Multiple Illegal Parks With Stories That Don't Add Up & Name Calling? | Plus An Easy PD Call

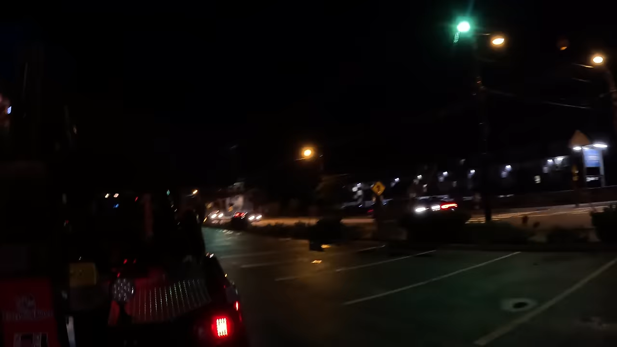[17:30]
downtown gatlinburg and we're going to see if we can get this scooped up
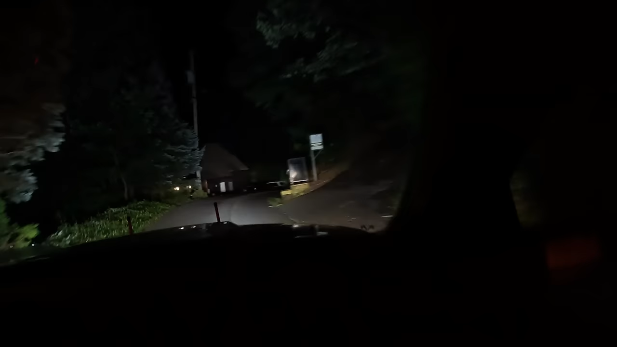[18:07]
have uh made our way up to zurich court
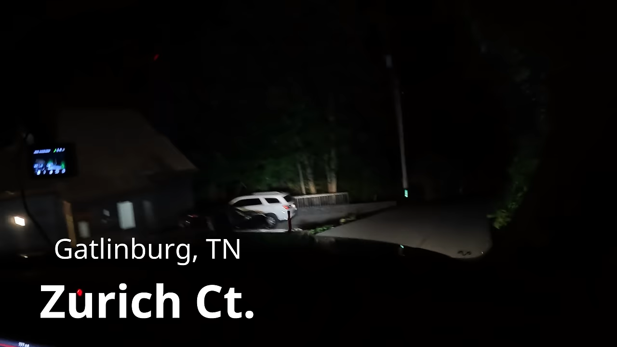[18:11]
and got a pd call in for someone stuck got an officer waiting for us at the end of a he says it turns into gravel so we're going to see if we can uh locate these people hopefully we can see lights before we get there you guys know zurich court is pretty intense
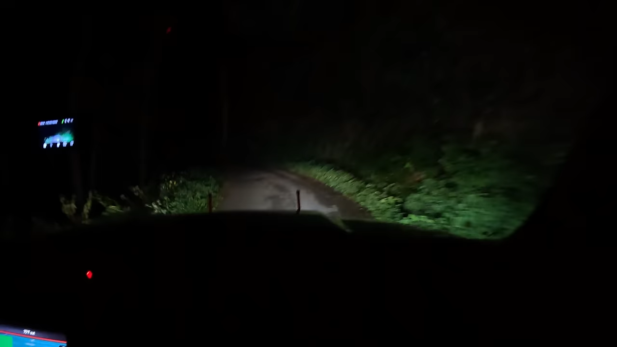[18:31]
we got coven here today is the pilot i am being co-pilot and we're gonna see if we can rescue this lady off of oh it looks like the bear's been into that huh for sure there's trash everywhere it seems like i've been in here several times i think it makes a loop on this gravel road somehow i'm
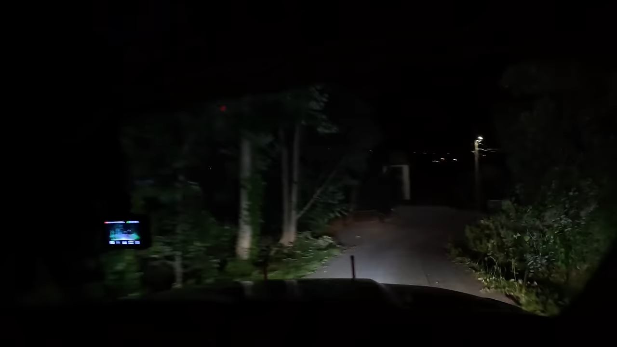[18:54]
almost positive it makes some crazy assy lights i don't know whether we're going to have to back down it or pull down it or what's going to happen with the down it if uh yeah i'll just stop right here i'll
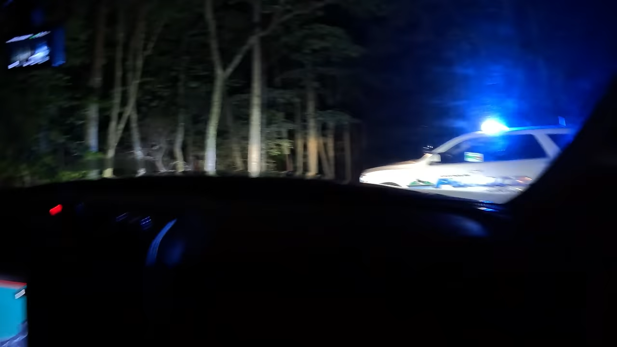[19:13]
get out let's get out see what's going on hello officer i don't know so
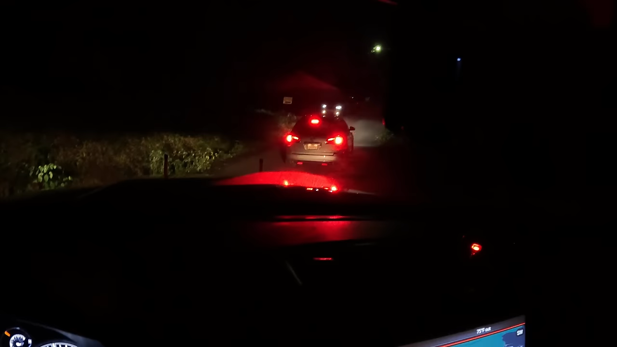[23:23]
she had one wheel hanging off and she was stuck in the ditch so jeff is in there now helping her out driving her the rest of the way to her cabin and i'm following her back up and um yeah thank you gatlinburg police for showing us where it's at we appreciate you